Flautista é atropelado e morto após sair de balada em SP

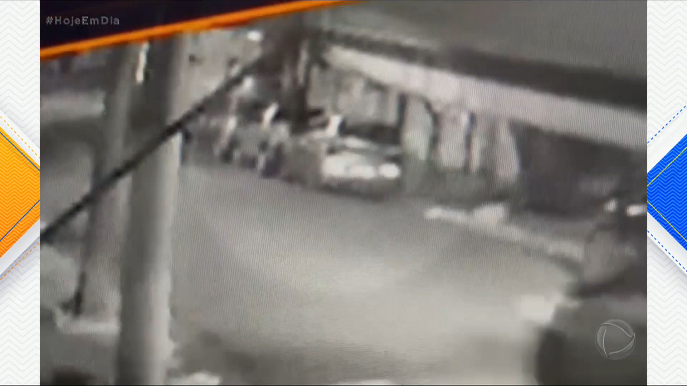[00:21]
Jonatas Monteiro parece ser arrastado pelo carro e é arremessado para debaixo de um outro veículo. O alarme do carro estacionado chega a disparar com o impacto.
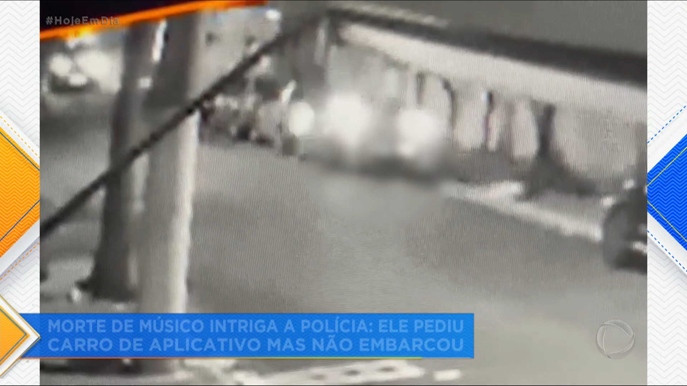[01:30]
Então ele não entrou nesse, então ele entrou no carro errado? O que foi? Que carro é esse?